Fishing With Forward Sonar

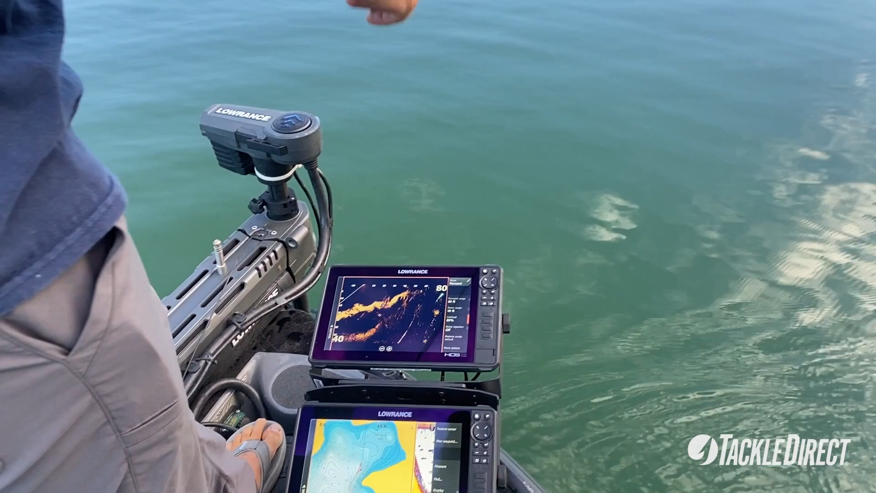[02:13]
and if you look right here that right there's the brush pile I'm gonna pitch this drop shot over to it and you're gonna watch it go down
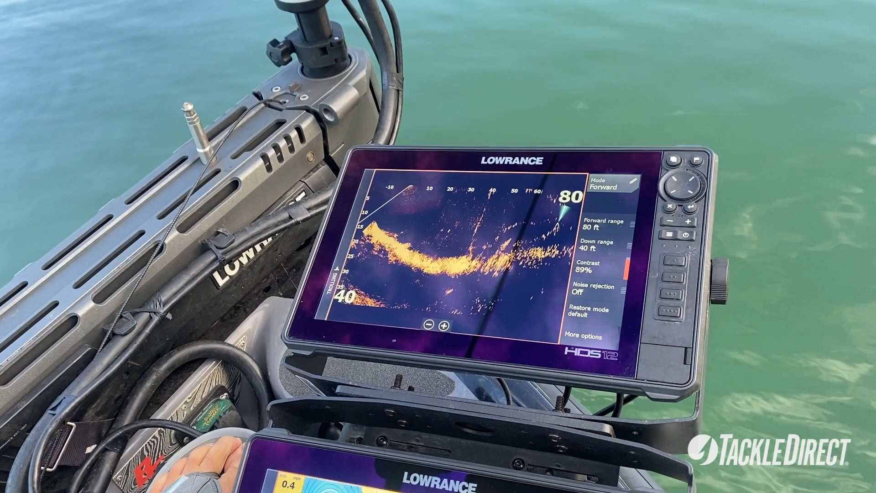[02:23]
just went right down there in the middle you can see a bunch of other fish in there but this necessarily isn't